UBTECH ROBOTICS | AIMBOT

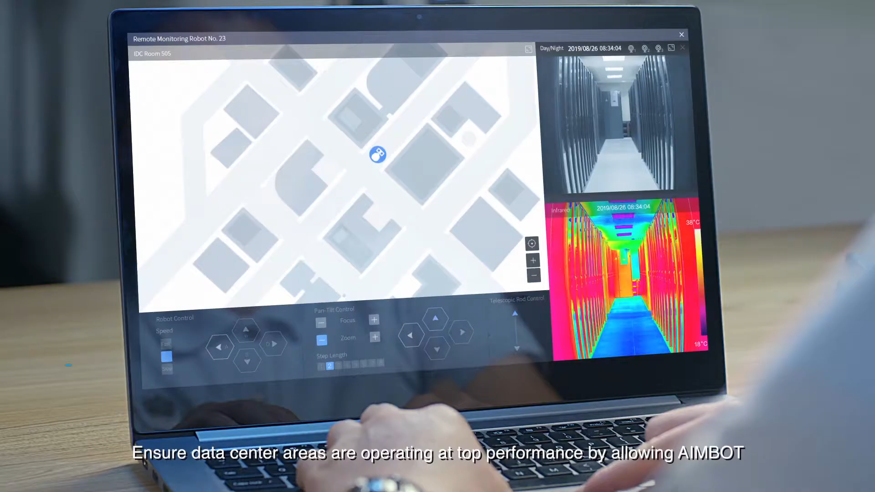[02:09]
ensure data center areas are operating at top performance by allowing aimbot to identify and communicate a
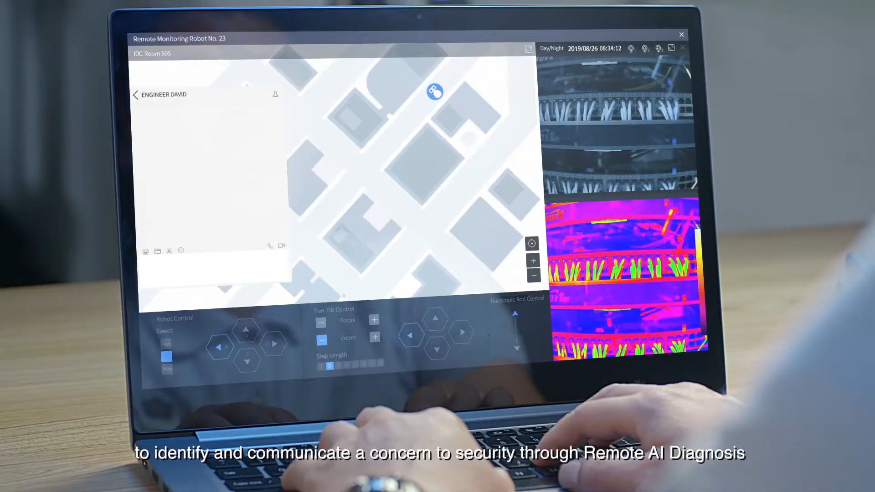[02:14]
concern to security through remote ai diagnosis upon alarm detection on patrol aimbot